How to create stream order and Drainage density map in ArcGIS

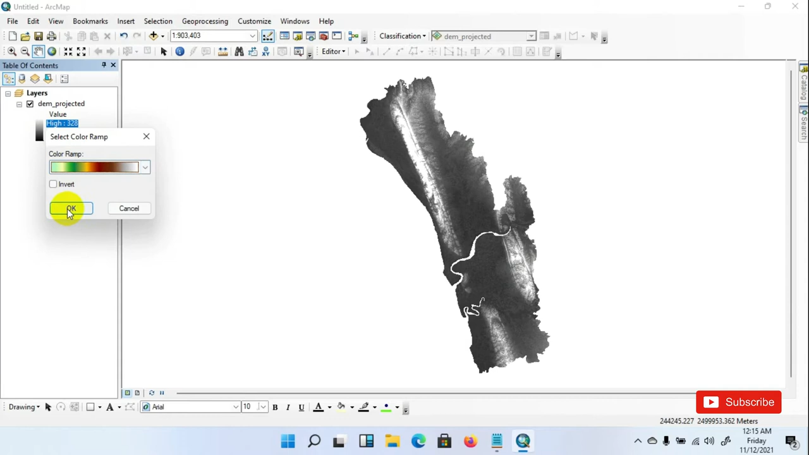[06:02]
now here we have seen that this is in meters and we can check from the layer properties see that this dm has already been converted from